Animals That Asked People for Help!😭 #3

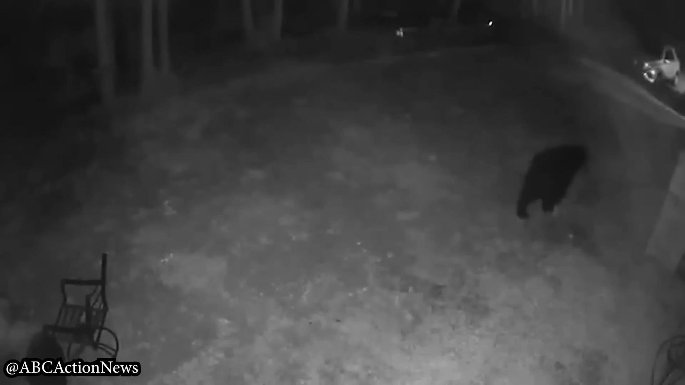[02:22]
This bear was spotted roaming the woods with his head stuck in a plastic bottle. How he got his head stuck in the bottle, I don't know.
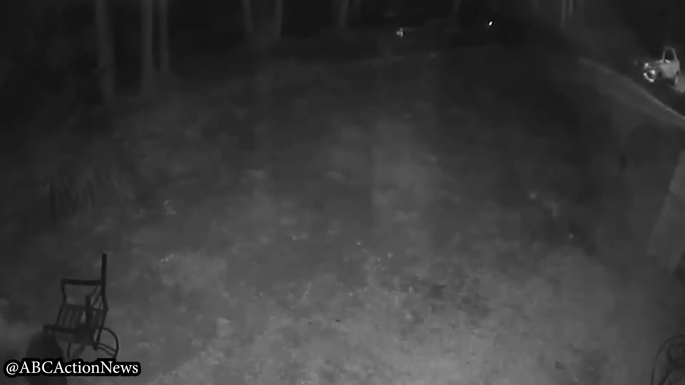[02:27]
But what I do know is, with some help from his new friends here, he'll be back out catching salmon in no time.